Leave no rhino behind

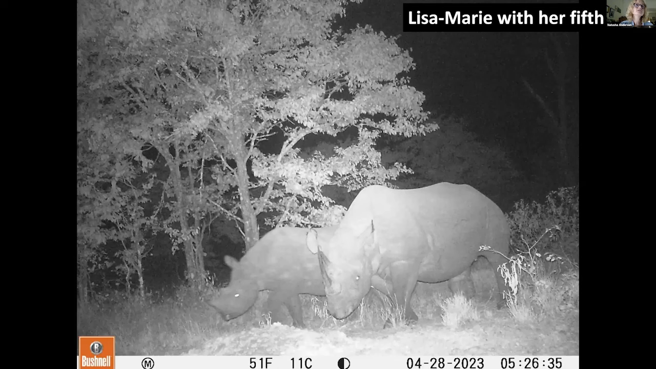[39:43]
But she's been released now for, I think she's all been out for about 12, 13 years or so. That's from memory. But you'll see this, the next photo is her just just April this year. And that's that was, that's her now you can barely see on the back right leg there, there is a tiny, you really need to know that she had an injury there and look for it to see that she has an injury. You can't see it in the shape of her leg anymore. You can't even tell she's got that scar.
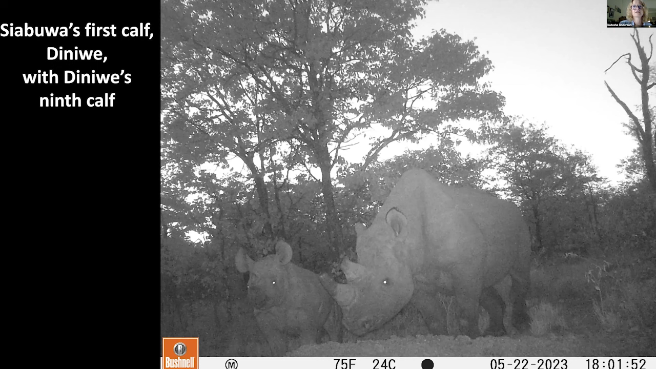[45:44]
Um, so it is quite an achievement to have an animal that had such a rough beginning, um, to be actually be in a breeding situation. Um, if you go to the next side, it would be a girl called Diniwe. Diniwe was one of the first black rhinos we moved out of Bubiana into Bubi Valley, um, back in 2002. Um, this photo is just from two months ago. And this is our first recording of what is her ninth calf. It's a nice little girl as well.